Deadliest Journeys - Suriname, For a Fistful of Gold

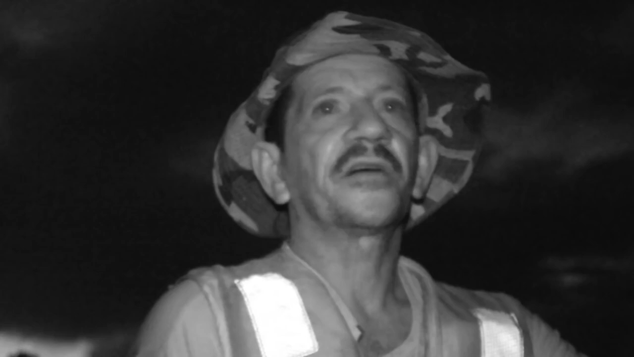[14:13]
I'm afraid the boat's stuck. The level of water is low because of all the rocks underneath. Look, you see? You see all the rocks?
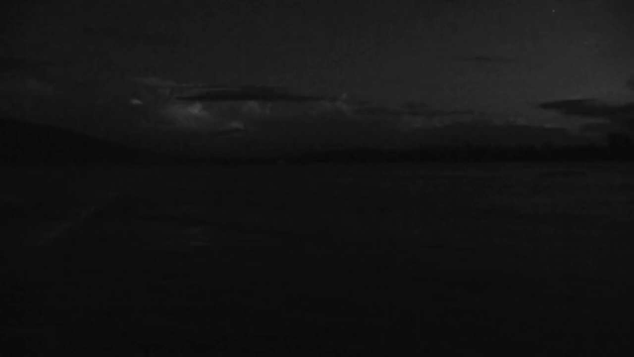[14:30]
They're everywhere. You can see why he can't go faster. I don't like to navigate at night, but on we go. It's not much fun to be here.